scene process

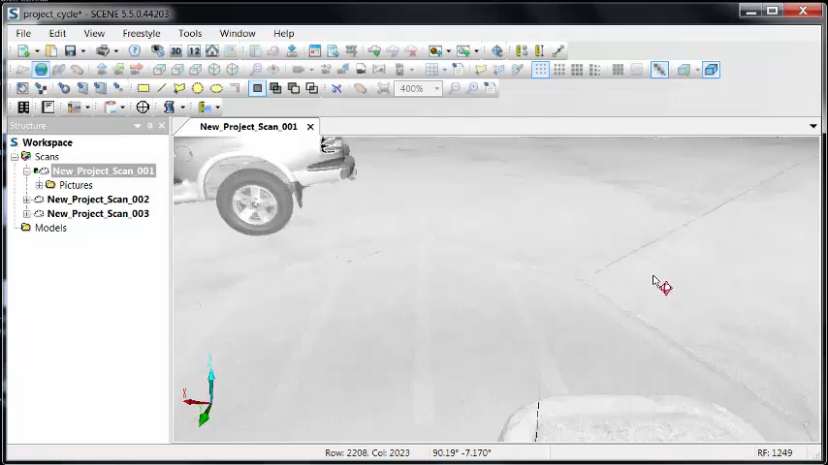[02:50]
And then I'm going to double click on that and look at what's there. I can proceed to the next one and so on and so forth.
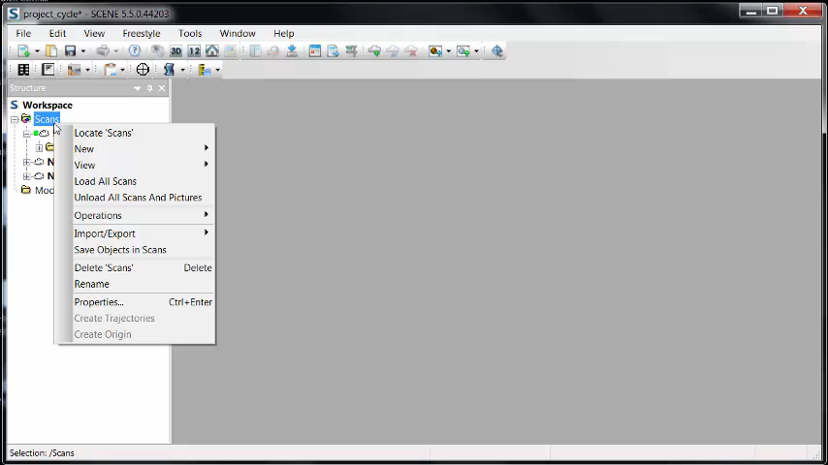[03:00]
If I want to speed this up, I can right click on the scans folder and tell it to load all scans. And now all of these will be loaded and be made ready to use.
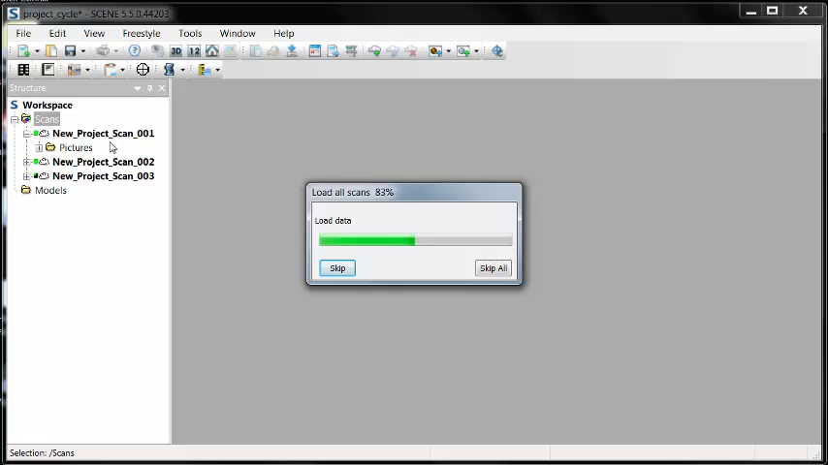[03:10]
You'll notice there's a green box that's placed to the left of the scan that tells me that it is loaded. I do go into each of these and check and make sure there's some data there.
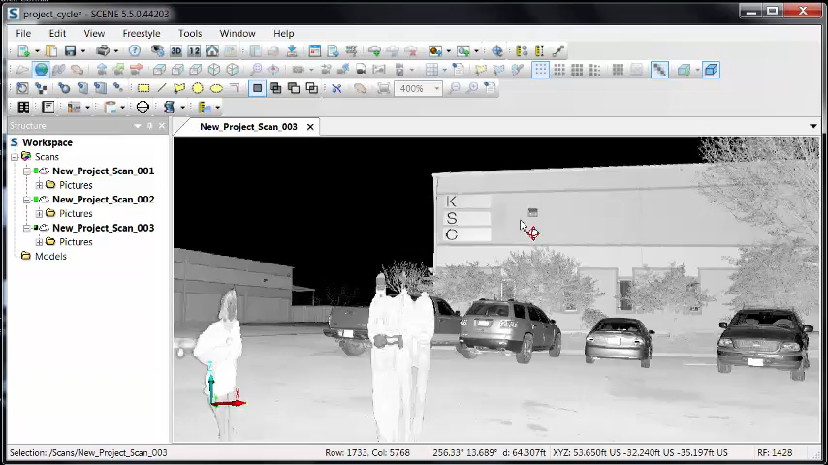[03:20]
The last thing I want to do is start registering and realize, hey, we don't have any scan data.
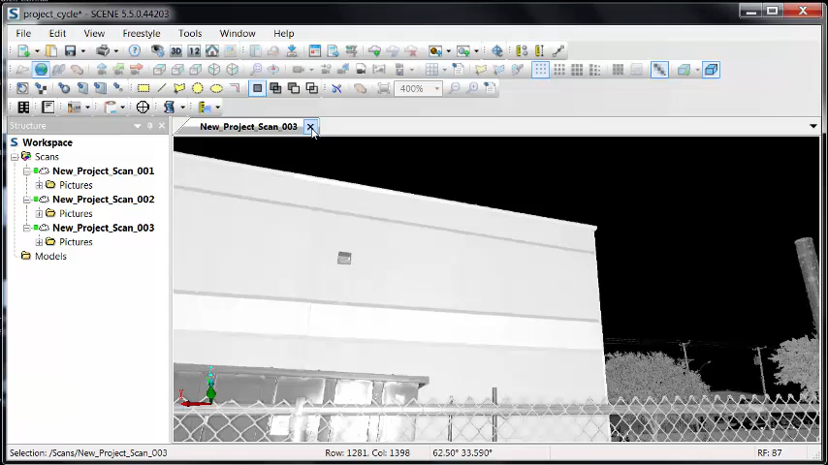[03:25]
We wasted all this time. So I'll check them. I noticed that they're grayscale only.
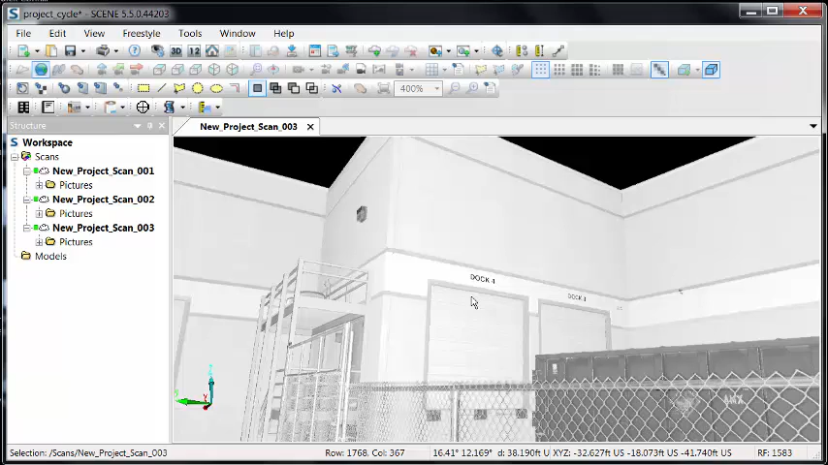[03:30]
My next thing is to apply the pictures. Same thing here as before.
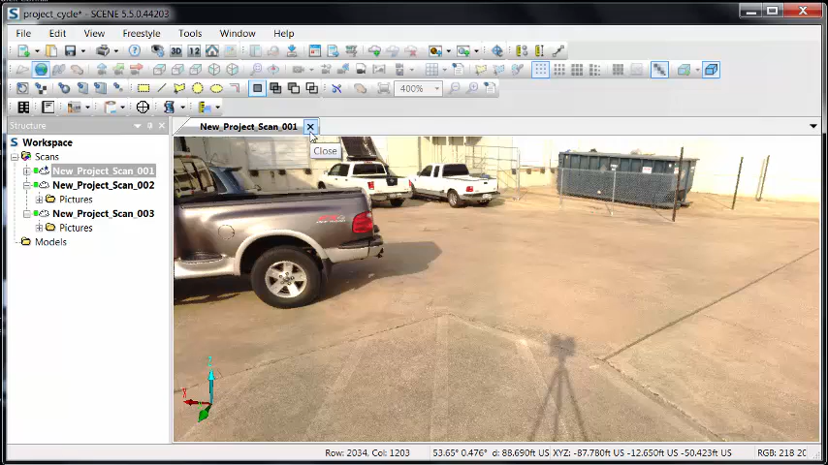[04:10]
So we did that for the first one. And if you notice, there's a star on the cloud now that tells me the photo's been applied. So we'll move on to the next one and so on.
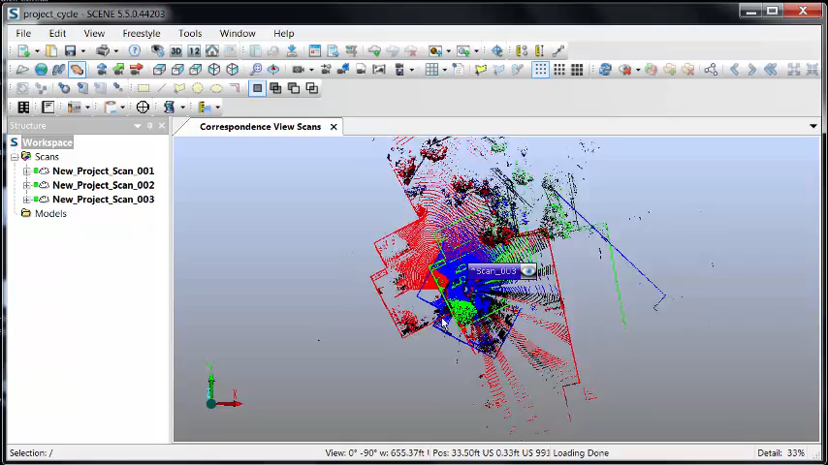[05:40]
And this shows me each of the individual scans, each with a different color so I can determine or differentiate one to another.
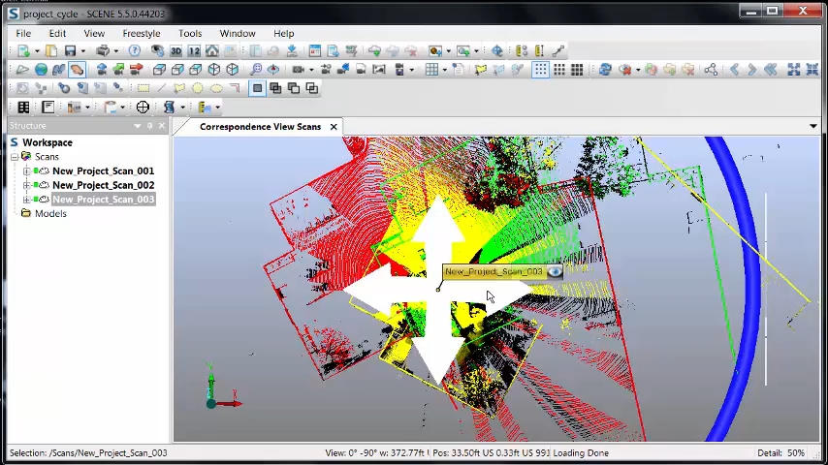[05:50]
What I can do in this screen is click on any of the scans. Using the minus button on my keyboard, I can shrink my little wheel here and I can begin to move and rotate these into the correct horizontal location.
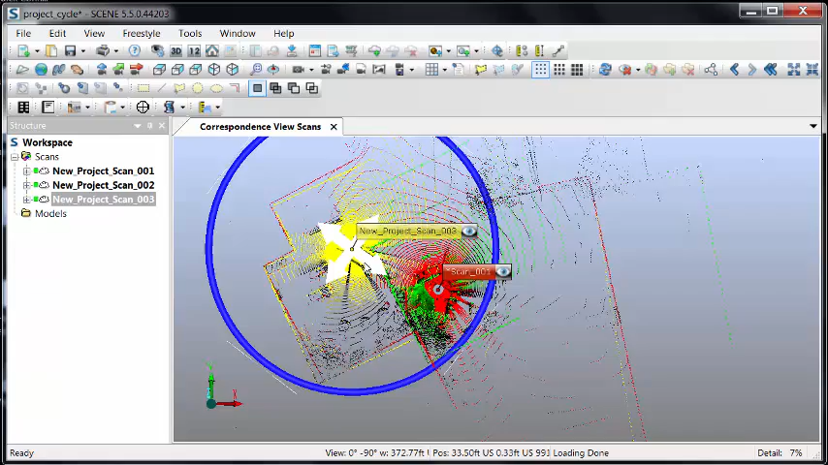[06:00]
I don't have to be exact because I'm going to rely on the registration to handle the rest of this.
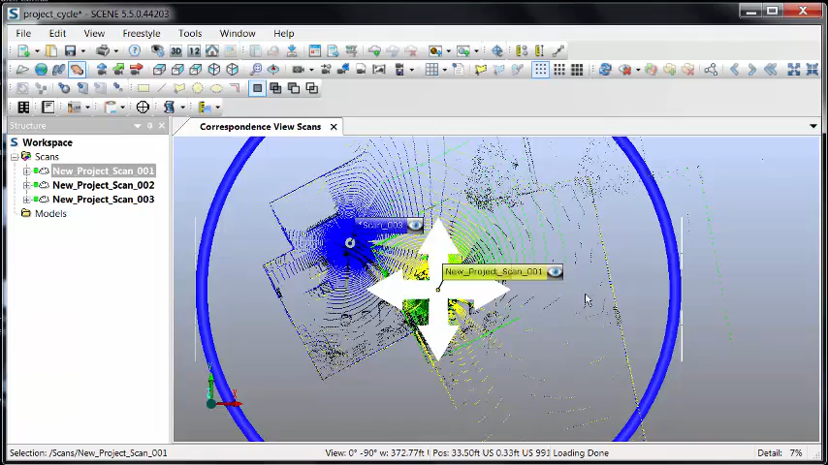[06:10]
This is a way for me to roughly get these scan worlds in their correct position.
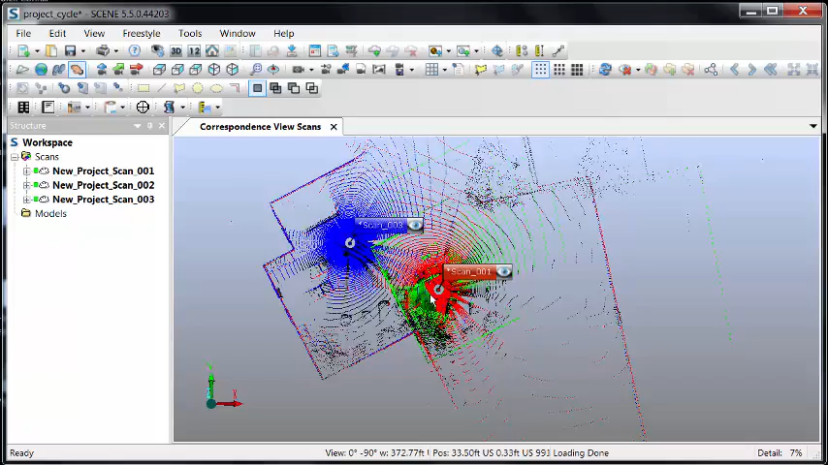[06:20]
If I can't see the one I want from the screen here, I can select it from the project tree or I can reduce and zoom in and out until I get what I want.
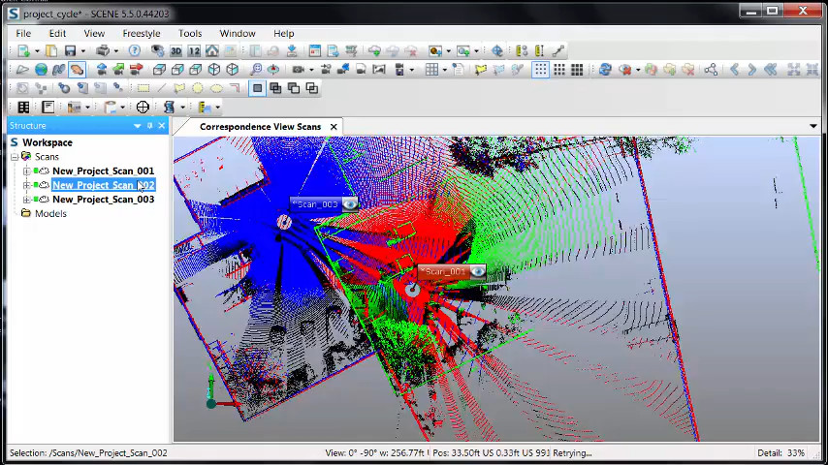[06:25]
Again, to make the wheel or the gripper,
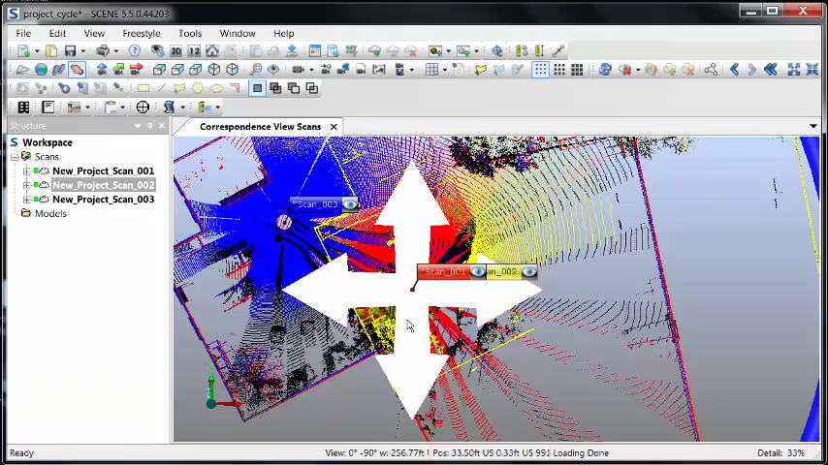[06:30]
however you want to call it, smaller,
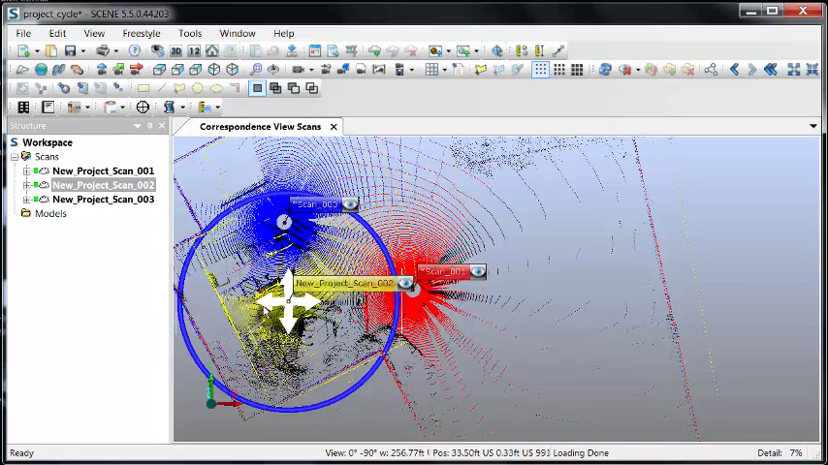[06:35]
I use the minus key on the keyboard and now I can move and rotate this scan into place, making sure that the three align before I move into my registration process or before I move any further in the registration process. All I'm looking for here is a rough alignment.
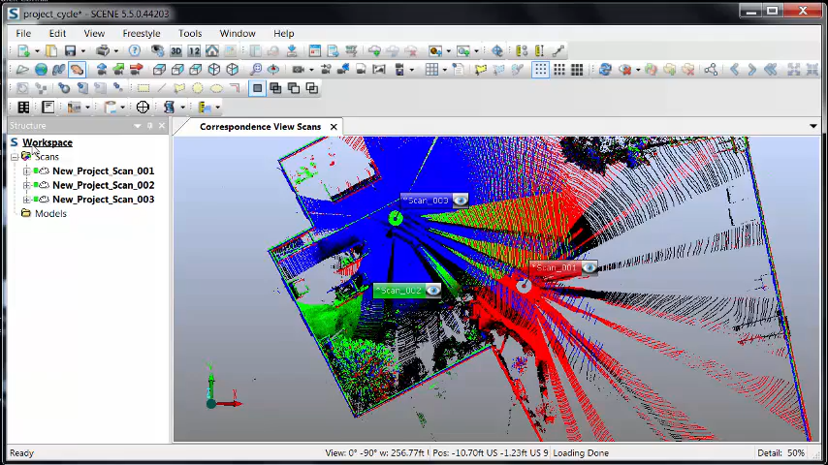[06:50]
Once I have it,
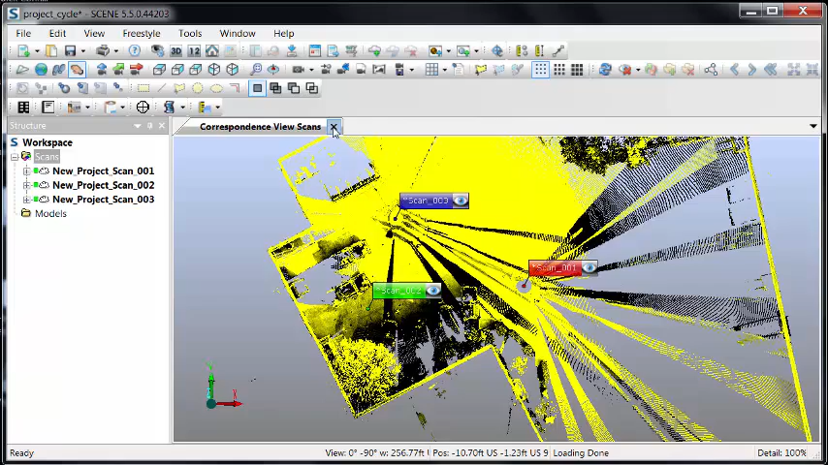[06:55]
I'll close the correspondence view and on the scan folder, right click, operations, registration, place scans.